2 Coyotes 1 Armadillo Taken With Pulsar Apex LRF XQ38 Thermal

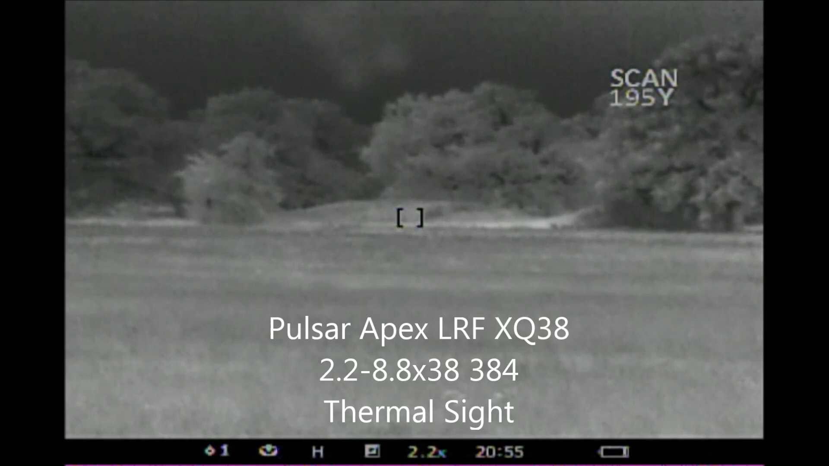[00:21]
Here I'm looking at various landmarks and I'm in scan mode and if you look at the top right hand side of the screen you'll see where I'm getting yard adjustments. It updates every couple seconds or so and sends out a laser beam, takes a measurement, and tells me what the distance is.
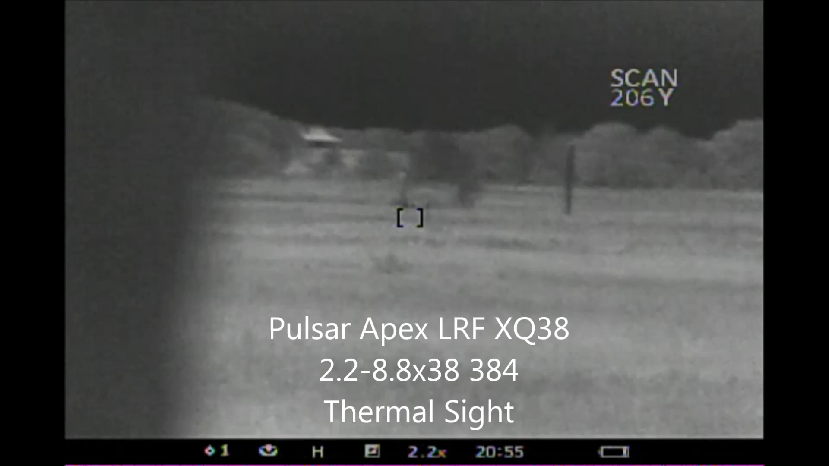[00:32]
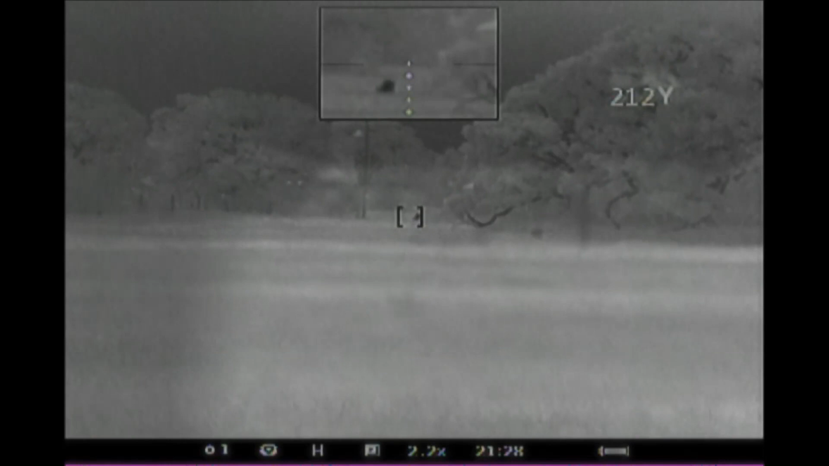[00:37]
So change batteries, notice this deer come out, thought I'd practice on a living animal.
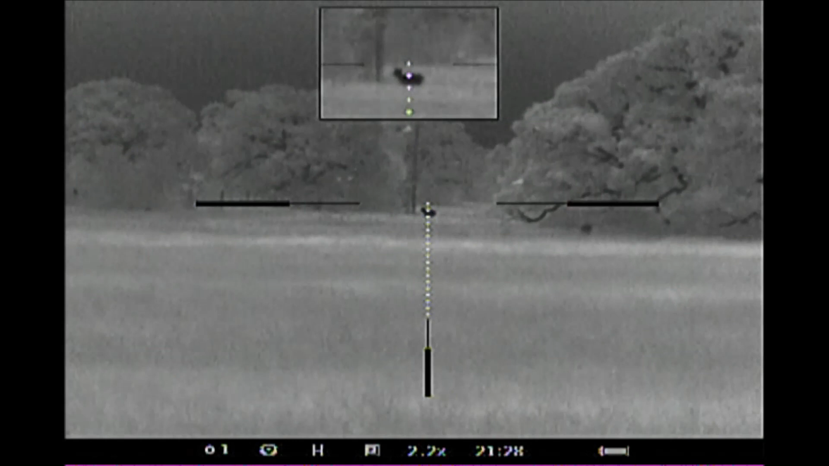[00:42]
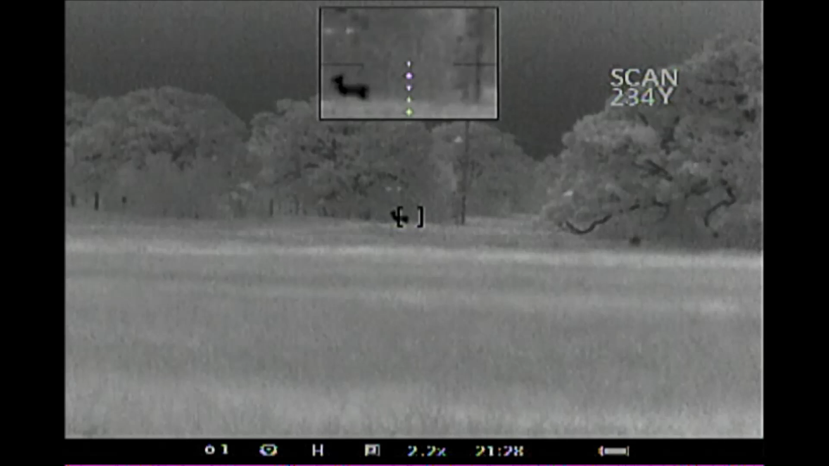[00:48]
And it looks like 234 yards is the distance behind the
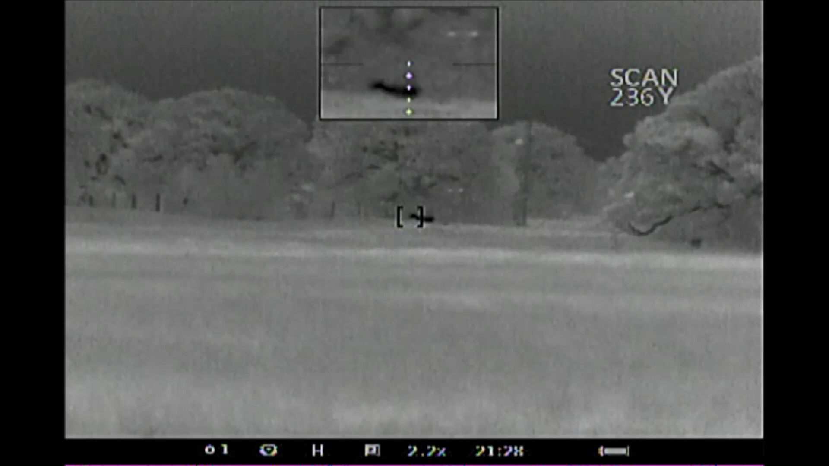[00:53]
deer into the brush and the deer is about 210 yards or so. Well, despite having a collar out, I didn't have any action there so I moved to a different side of the property to the Sendero, set up the collar, ran it for a while, got absolutely nothing out of this area.
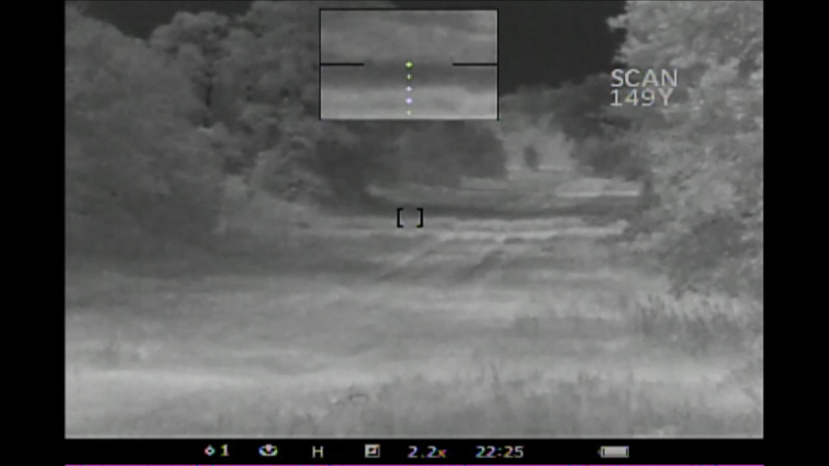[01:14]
Decided to pack up, head to the truck and move on to a different property. On the way back to the truck I spied two coyotes out in this field.
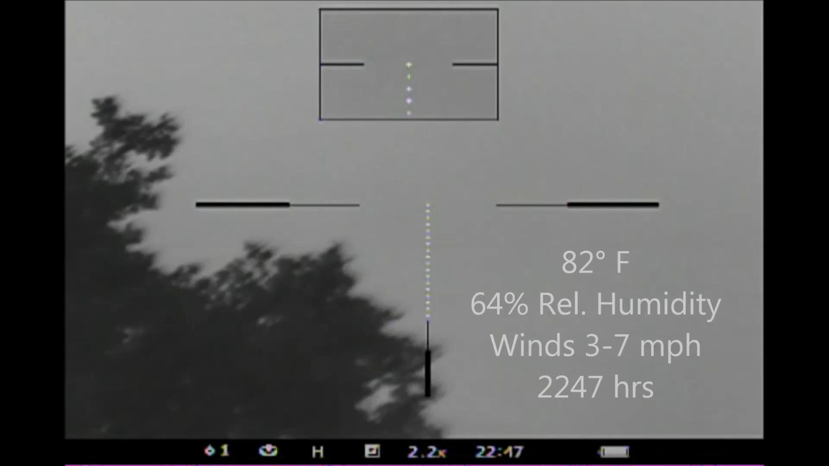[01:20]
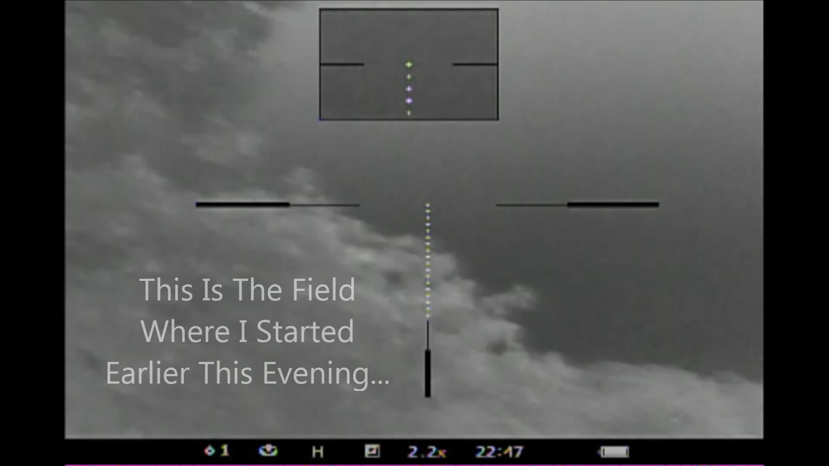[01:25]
And here I'm moving parallel with the wind, trying to get into position to get a good view of the coyotes and at this point I can only see the one coyote.
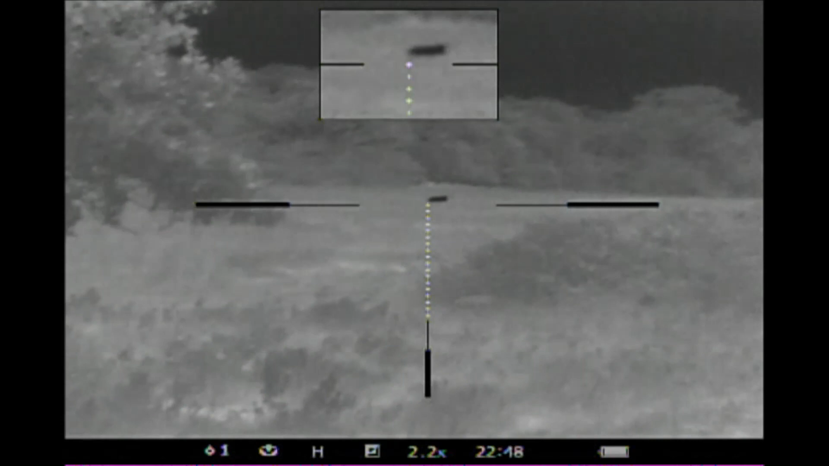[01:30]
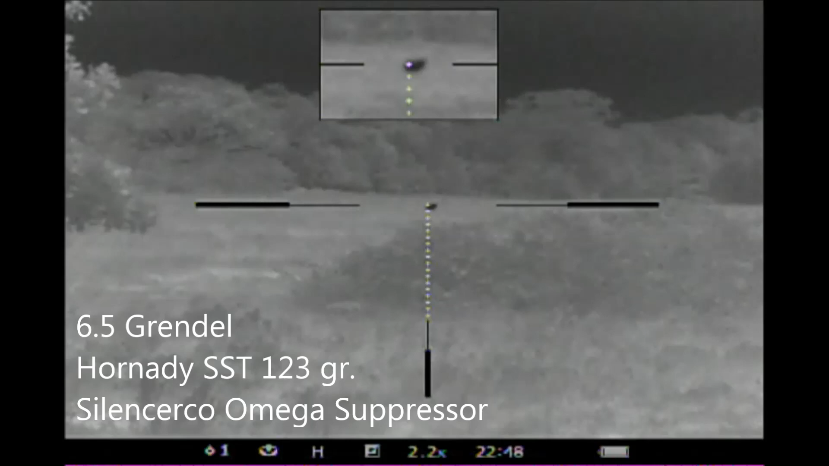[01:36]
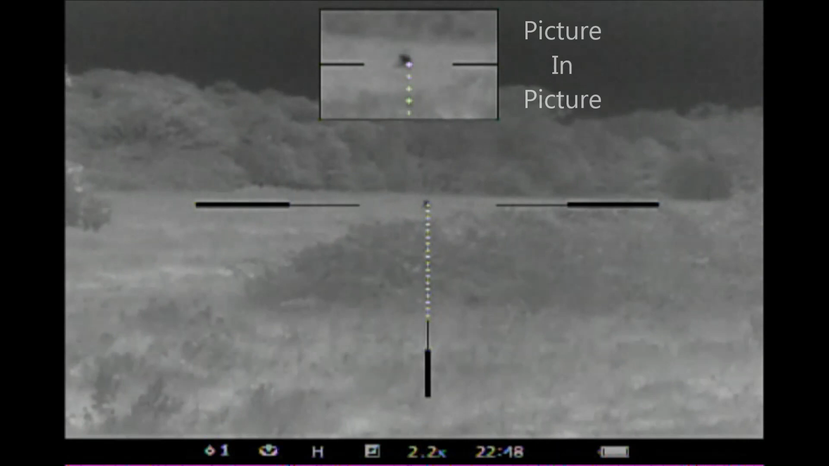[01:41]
I'm not on level footing right here, the coyote seems to lay down, so I go ahead and try to move my position slightly to get it on a little bit more level ground and get set up before trying to take a shot.
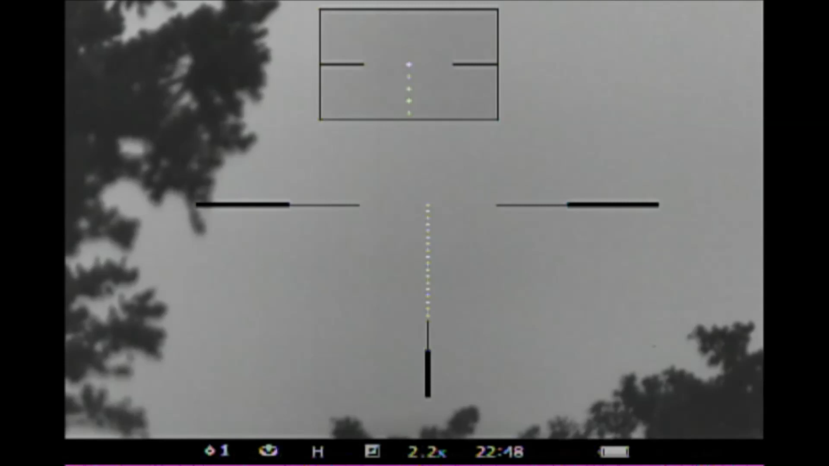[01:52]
So I take a couple steps here, find the level ground, the coyote pops its head back up, I take the safety off, and that coyote goes down. Then up in the upper right hand corner I see a coyote run off in the distance and I figure my hunt is over at 10.48 p.m.
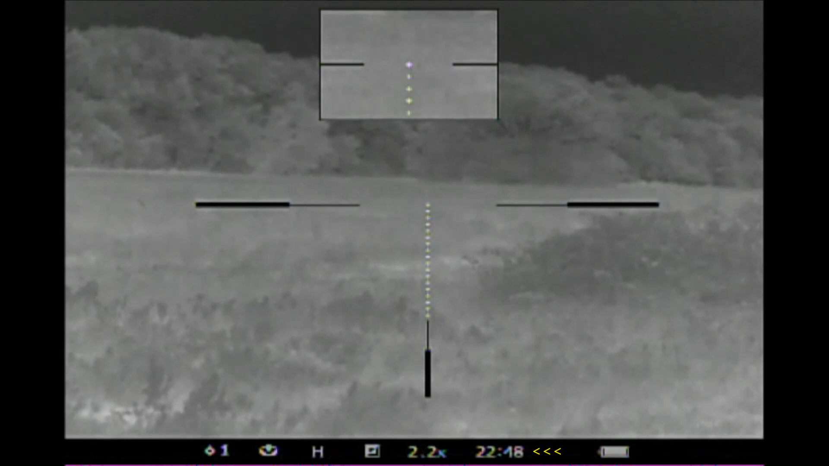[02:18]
I turn off the recorder, I hear an armadillo, turn the recorder back on, catch the armadillo running away,
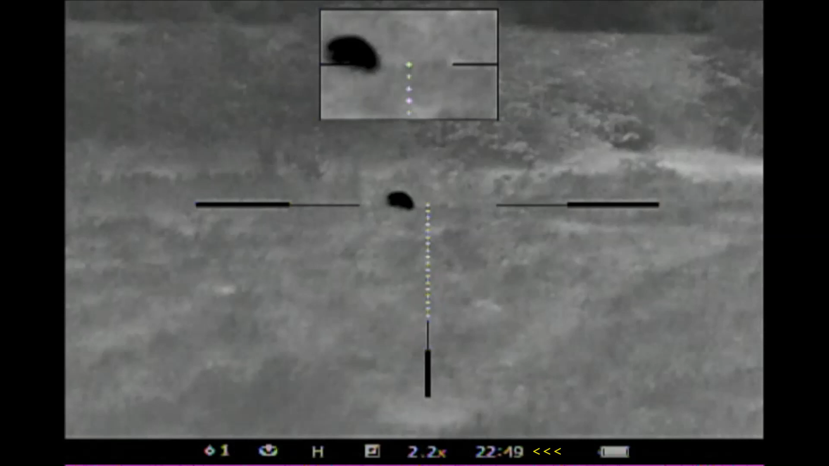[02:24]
get it in my sights, get it shot, turn off the recorder, start to move. When I spy a coyote again,
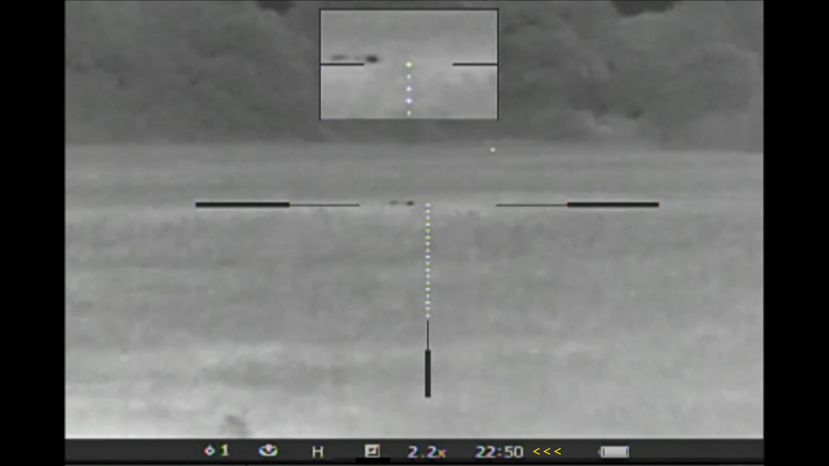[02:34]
turn on the recorder and by that time I already had the coyote shot and then it's down. So this is the first coyote.